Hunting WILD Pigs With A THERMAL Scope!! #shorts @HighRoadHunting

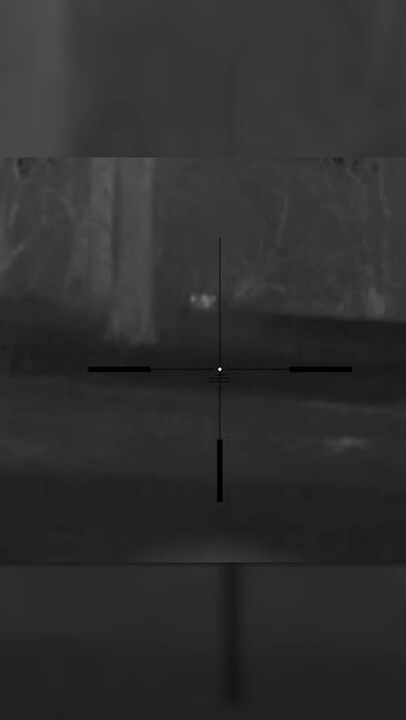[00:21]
I shoot this hog and it's a hit
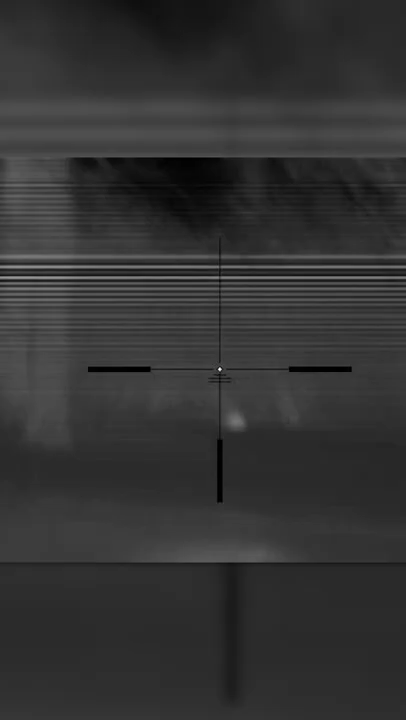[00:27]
I shoot him again it's another hit he didn't want to go down I hit him several